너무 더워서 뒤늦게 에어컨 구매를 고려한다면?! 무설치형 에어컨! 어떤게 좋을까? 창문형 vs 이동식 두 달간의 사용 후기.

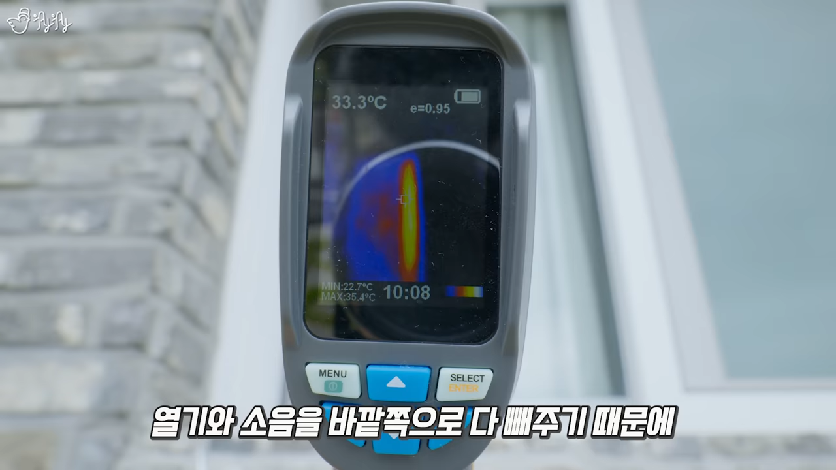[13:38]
On screen: spot 33.3°C, max 35.4°C, min 22.7°C
때문에 혹여나 앞집에서 창문을 열기라도 하면은 그 소음과 열기가 다 앞집으로 들어가는 거예요.
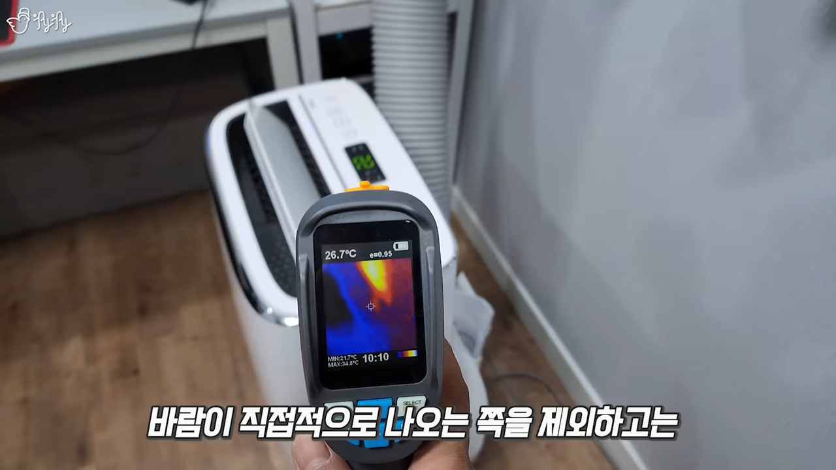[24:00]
On screen: spot 26.7°C
바람이 직접적으로 나오는 쪽을 제외하고는 호스 쪽과 기기 전체가
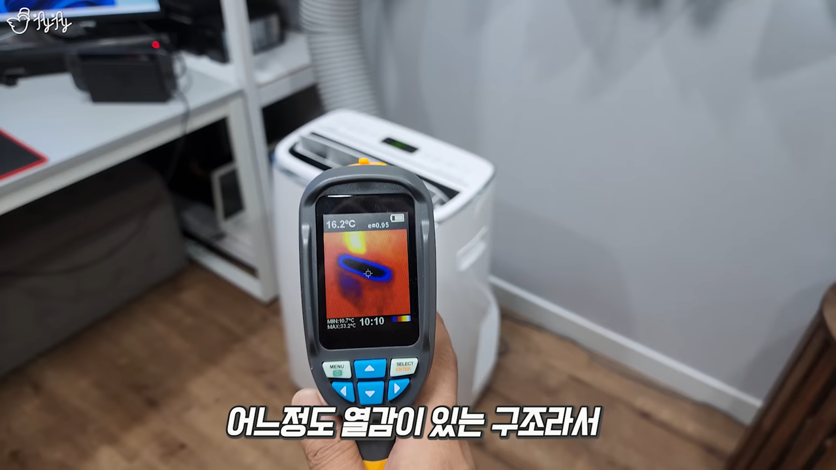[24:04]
On screen: spot 16.2°C
어느 정도 열감이 있는 구조라서
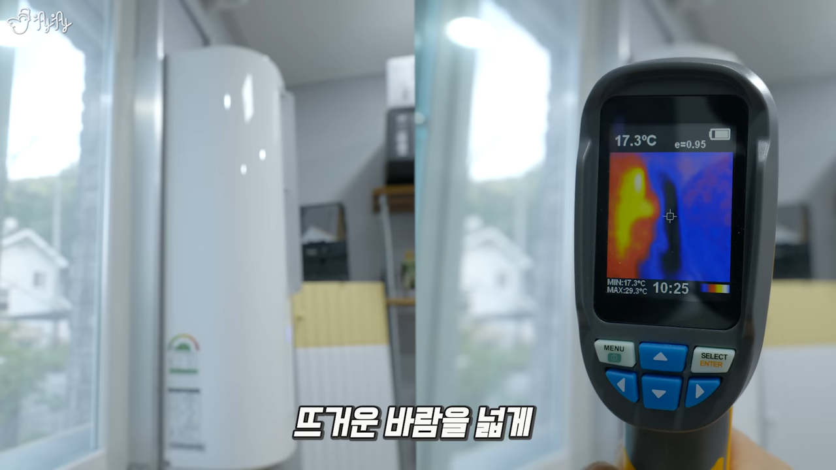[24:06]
On screen: spot 17.3°C, max 29.3°C, min 17.3°C
뜨거운 바람을 넓게 뒤쪽으로 빼주는 창문형 에어컨과는 대조적으로 보일 수밖에 없었습니다.